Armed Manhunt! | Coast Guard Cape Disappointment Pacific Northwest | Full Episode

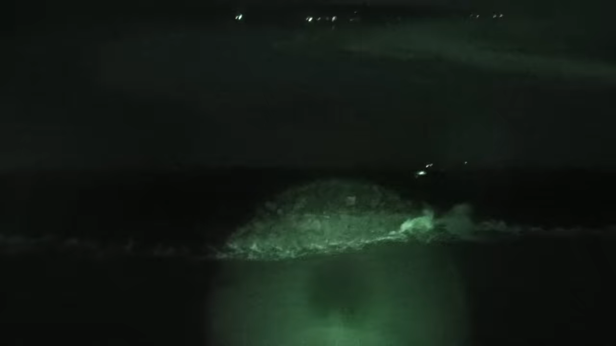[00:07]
This is a fishing vessel eclipse. I am on the rocks.
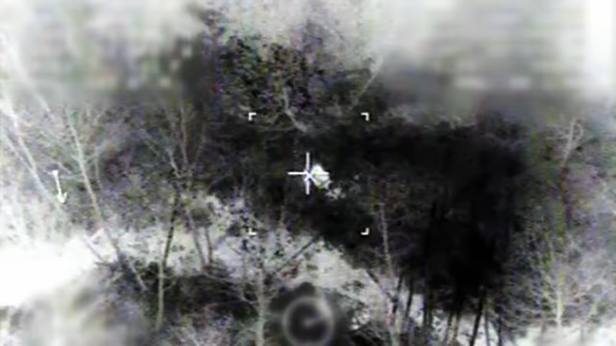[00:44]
And I see something moving at 3 o'clock low, and it looks like a guy sitting down.
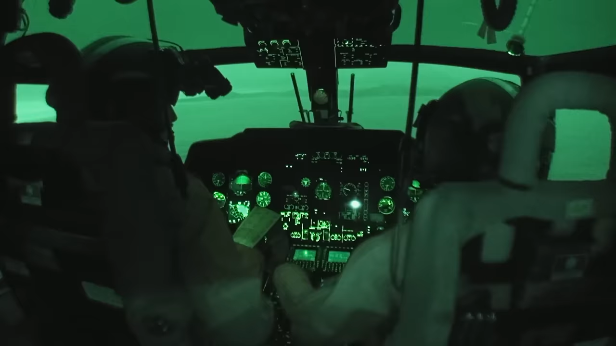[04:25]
All right, Sean, do you see anything? Looks like we got a couple people on the rocks.
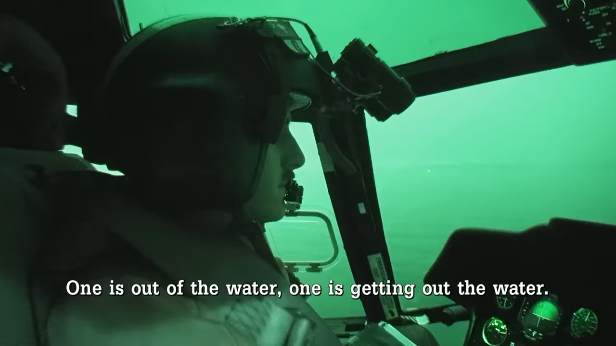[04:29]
One is out of the water, one is getting out of the water. I've got the jetty lit up.
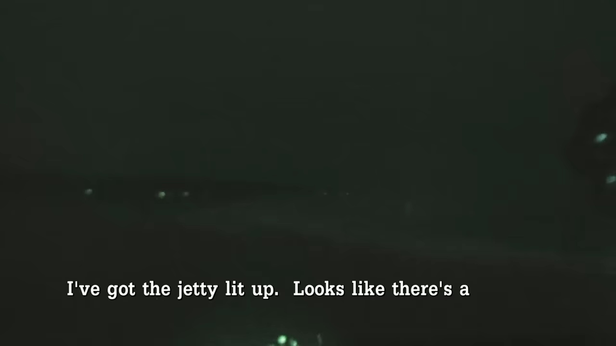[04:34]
Looks like there's a couple people standing around. Looks like one guy is laying down. I've got the ground party on scene as well.
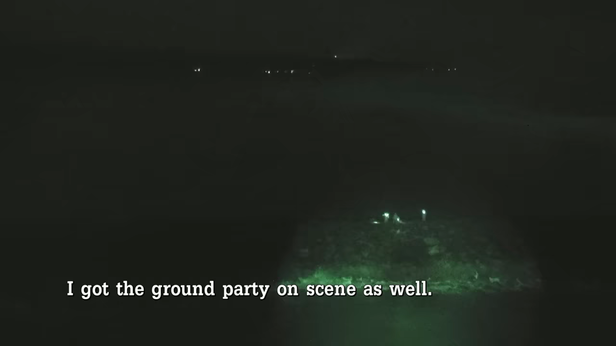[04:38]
Sean Spence, I'm stationed here at Air Station North Bend. When we got back on scene, I saw that one survivor laid out on the rocks.
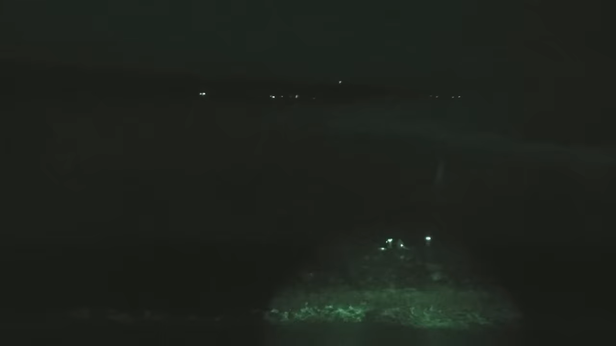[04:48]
The other survivor was there. Commanding officer from the small boat station was actually out there communicating with us.
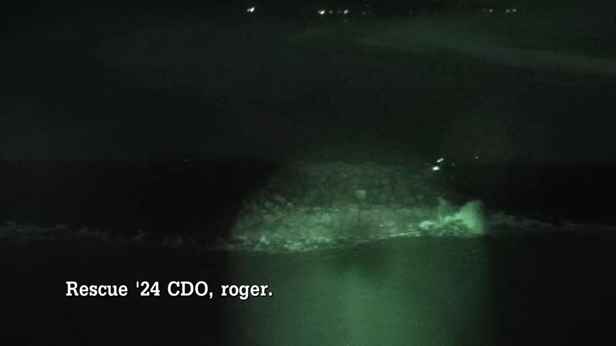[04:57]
Rescue 24, CDO, roger. Both individuals.
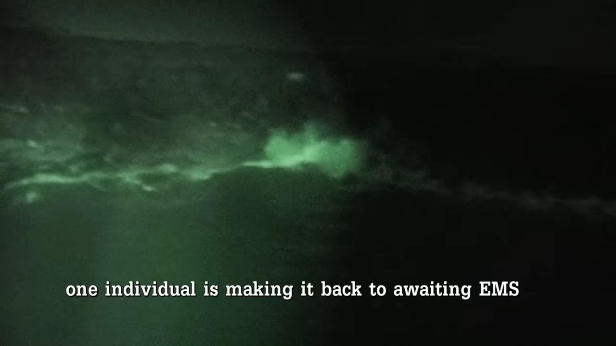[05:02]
One individual is making it back to await EMS with a couple members of my beach party.
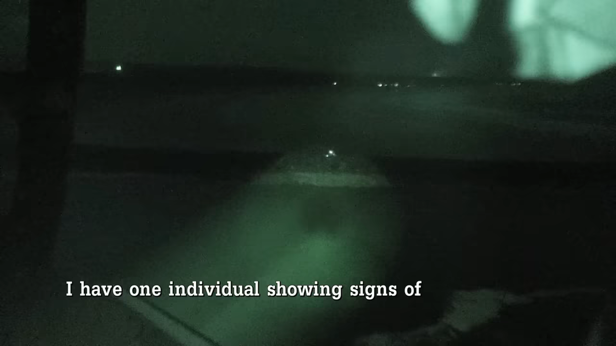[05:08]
I have one individual showing signs of extreme hypothermia and confusion. Request medevac assistance. Over.
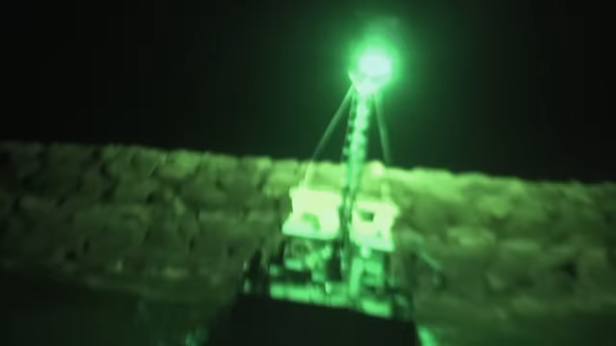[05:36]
My name's Brian Ballinger, Petty Officer 2nd Class, Bosun's Mate, the Coast Guard, Station Yukona Bay.
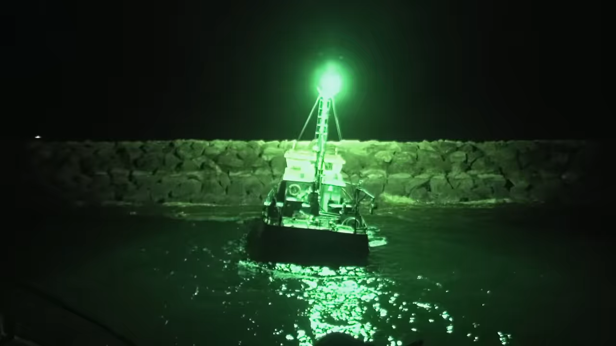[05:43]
The Eclipse was sitting bow to the rocks.
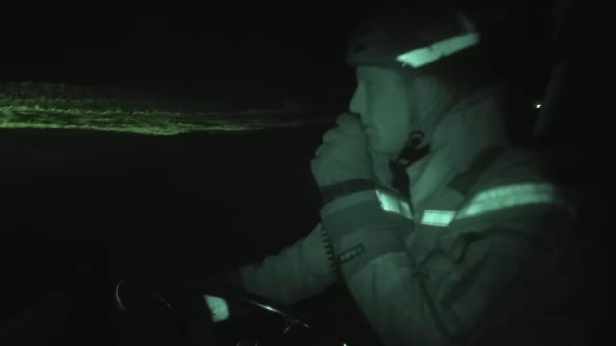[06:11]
Best chances to maybe get a pump running and try to get it stable. Let's get the P6 on that boat. We gotta try to get water off the boat.
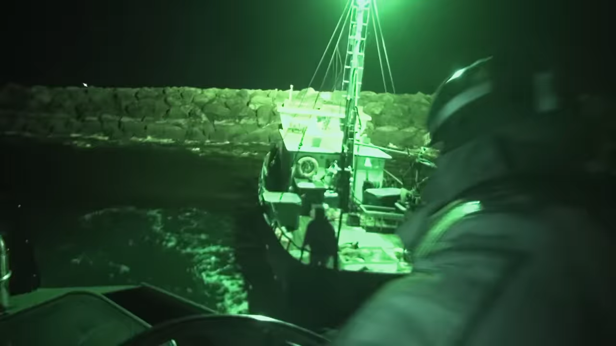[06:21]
We had to get a pump on that boat and out of the can and start it up.
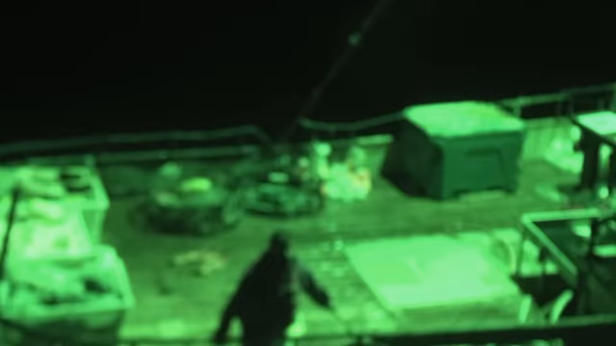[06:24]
Hey, I'm just gonna bump up right up to his side, all right? You're gonna hand it right to him.
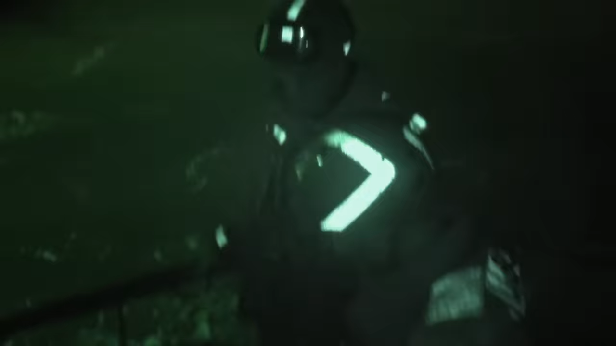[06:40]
which close to the jetty, very likely possibility that they can hit the jetty again, start rocking up against the jetty.
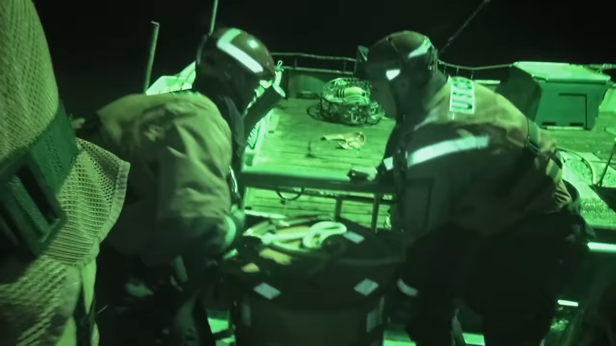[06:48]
Get that pump over now. We passed over a P6 dewatering pump. We passed over a radio because they had lost power.
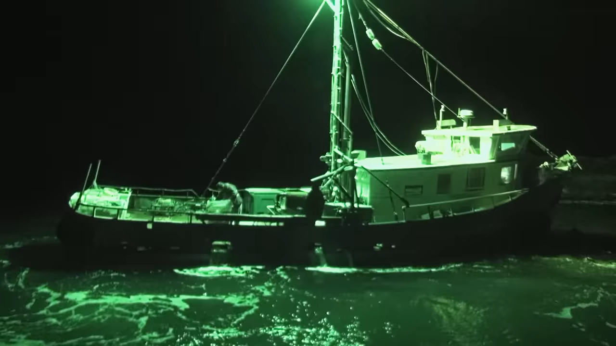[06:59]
While we're doing this, circling the vessel, we're trying not to run over crab pots that have fallen off the Eclipse, trying not to get tangled into those lines and then be on the jetties ourselves.
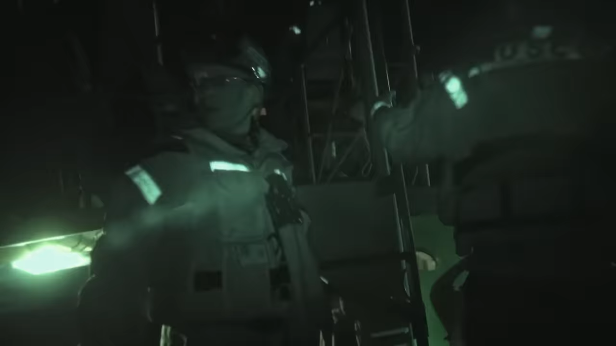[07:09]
Every time he rolls up on a swell, that free surface effect is causing a lot of roll.